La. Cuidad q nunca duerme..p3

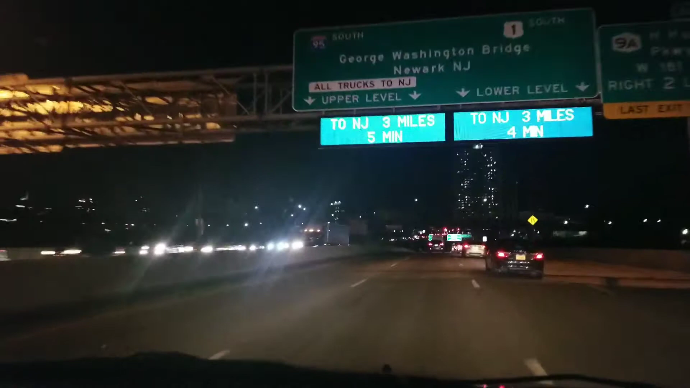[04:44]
no si es el edificio allá ese es el edificio? si si si ves pero nos pasa por otro lado como así a ver si pasamos bien si aquí pasamos si si mira ese edificio que está parcer si lo ve si lo ve ese edificio si está sobre el puente está sobre ese puente
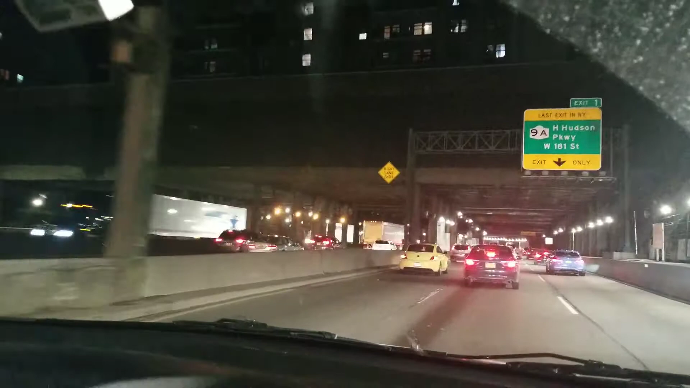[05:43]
eso es lo que ah mire mire mire este es eso si mire todo esto es el asiento del del edificio
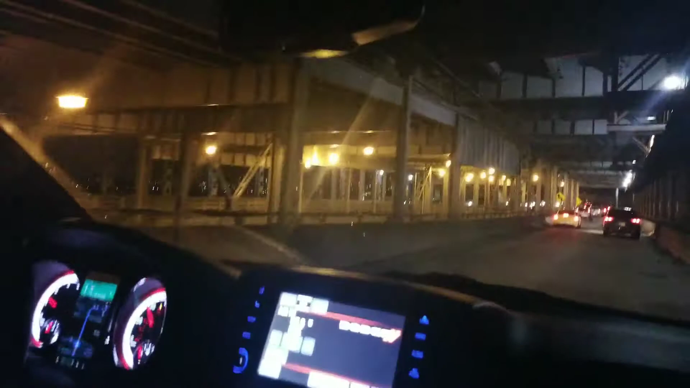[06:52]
puro puente vamos pasando aquí debajo de los puentes
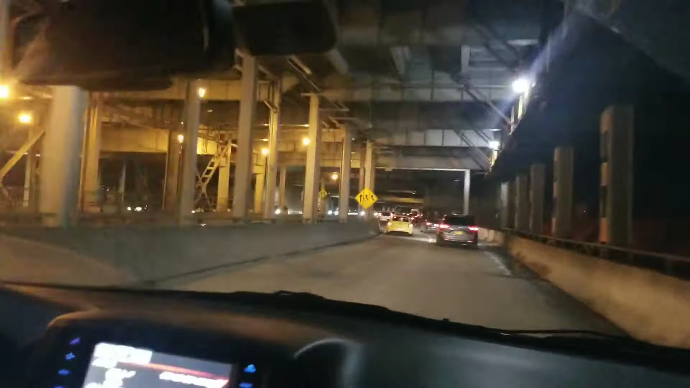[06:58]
mire mire yo le digo que aquí temblara le digo que uuuh porque será que en Estados Unidos no tiembla